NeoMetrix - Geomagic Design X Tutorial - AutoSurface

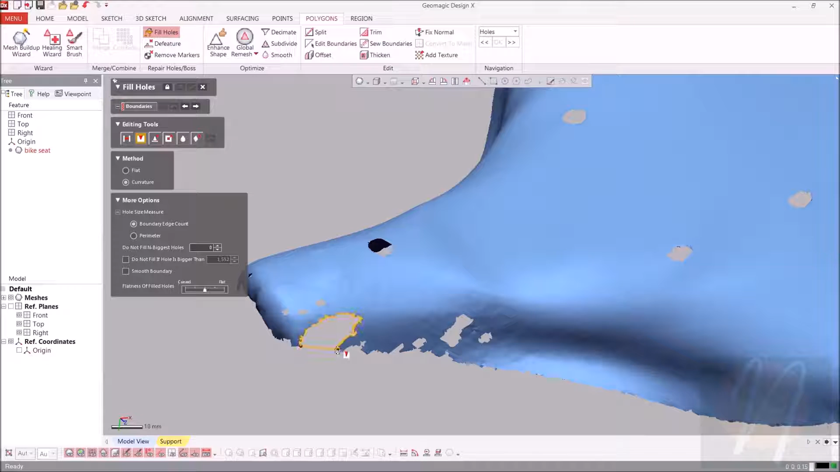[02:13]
And we're just going to come in and select one edge of the bottom, bring it around, and select another edge. And we'll do the same thing for this one right here. And maybe this one as well.
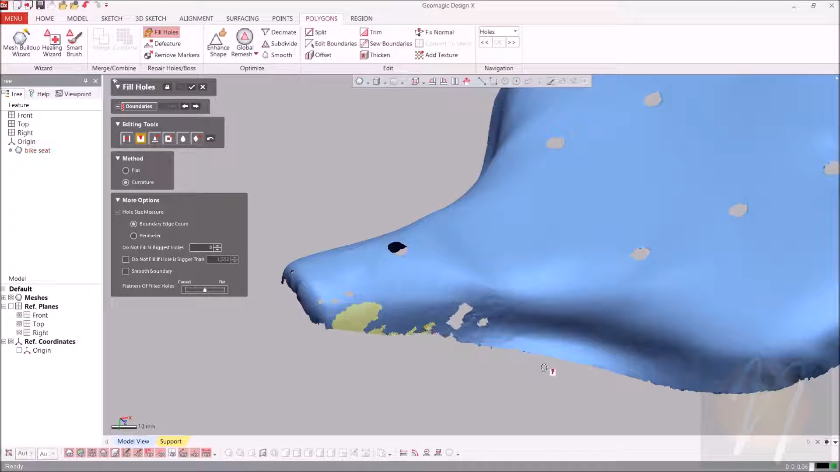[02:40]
Okay, and there's a few on the back over here. So let's go ahead and get those.
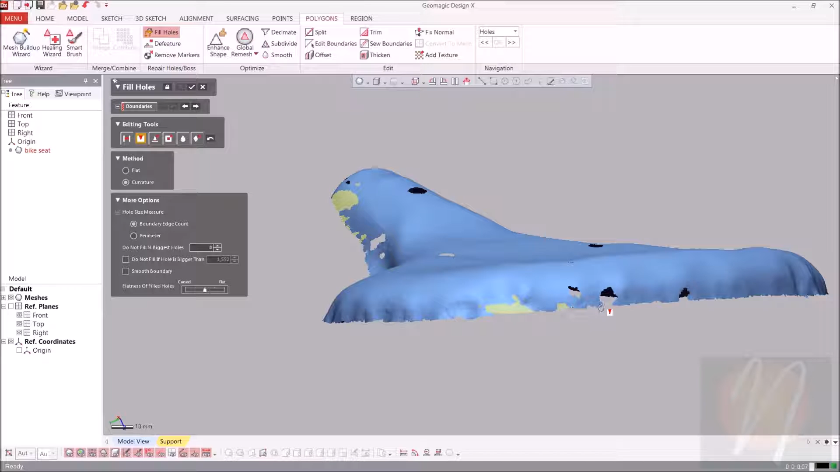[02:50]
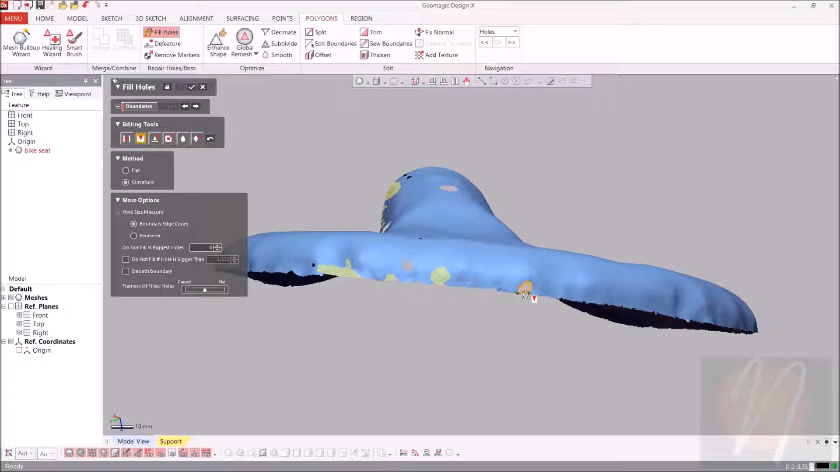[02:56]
Okay, so it looks like we got the major ones.
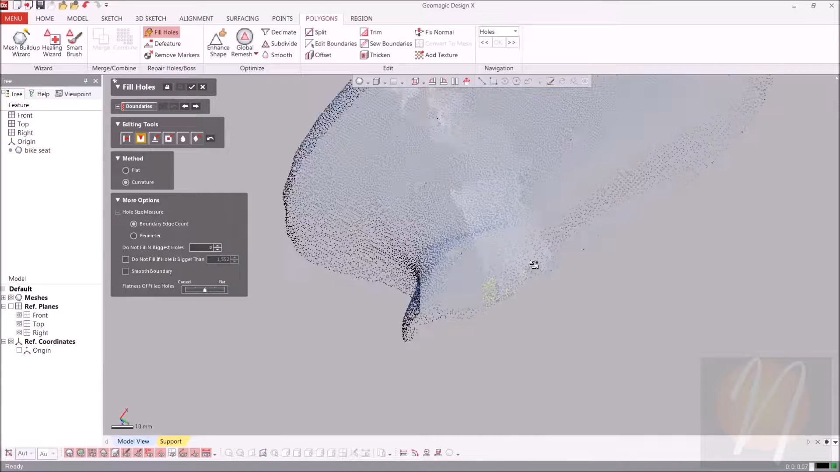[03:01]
So we can go ahead and go on to the next stage. And we can see what that looks like.
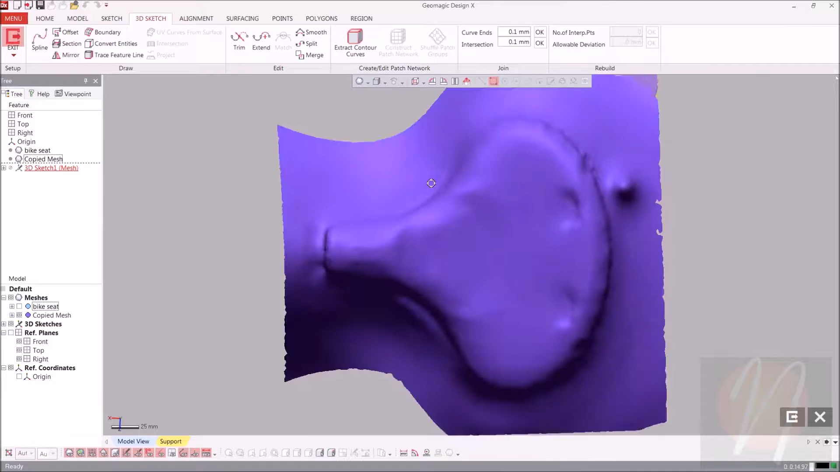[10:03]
So in the draw section, in the draw area, we're going to choose section. And for this one, we're going to do end division between two planes.
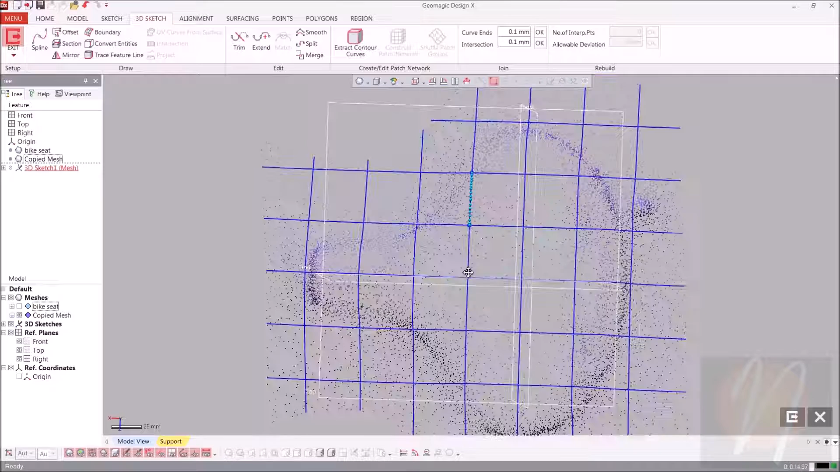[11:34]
Now there are some splines that do end in an off, non-connected way.